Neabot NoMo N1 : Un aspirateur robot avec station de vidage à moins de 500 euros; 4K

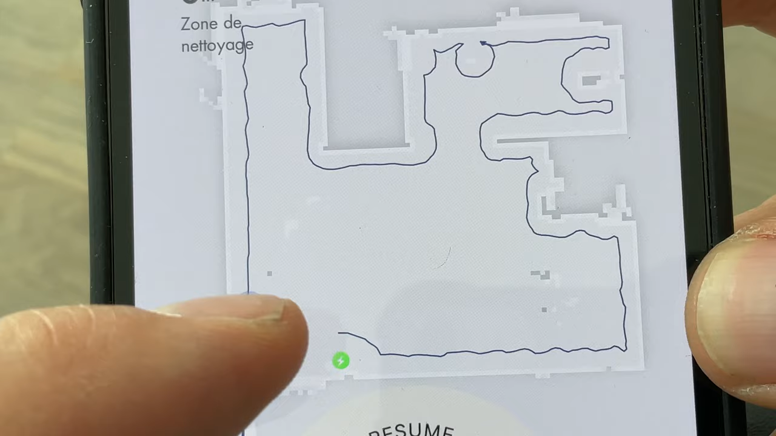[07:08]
Et puis, comme tout robot aspirateur qui se respecte, qui embarque un laser, évidemment, sur l'application, vous allez voir le tracé de votre aspirateur.
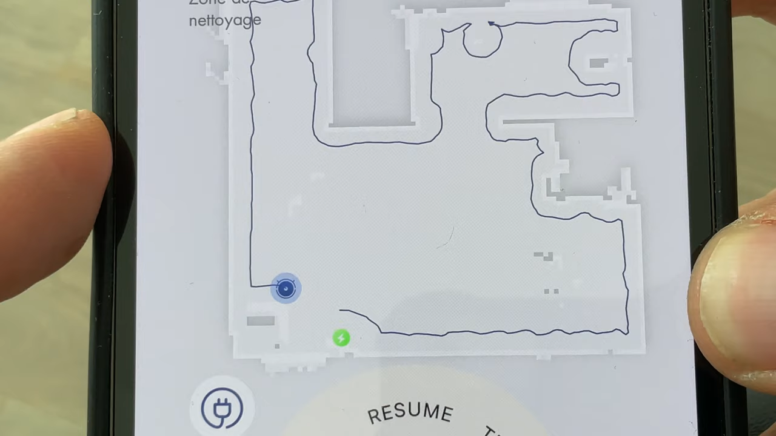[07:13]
Donc là, on peut le suivre à la trace. Et puis, donc, on verra là où il est passé et là où il n'est pas passé.